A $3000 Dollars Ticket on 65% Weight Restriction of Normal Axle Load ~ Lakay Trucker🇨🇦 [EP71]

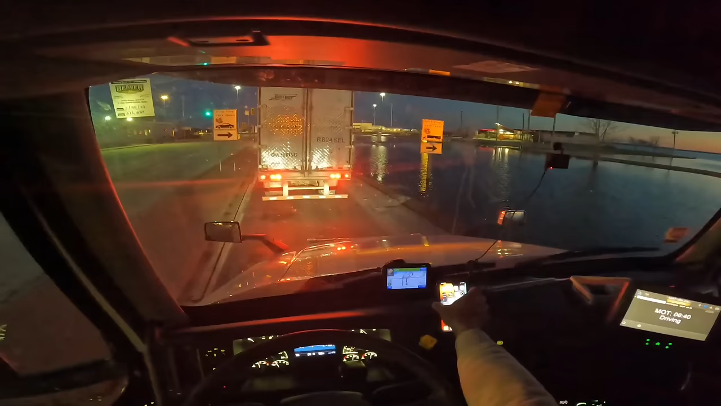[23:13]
Tayo muna natin yan. Yun. Mga ilang sasakyan pa at least nandito na tayo. Kagandahan.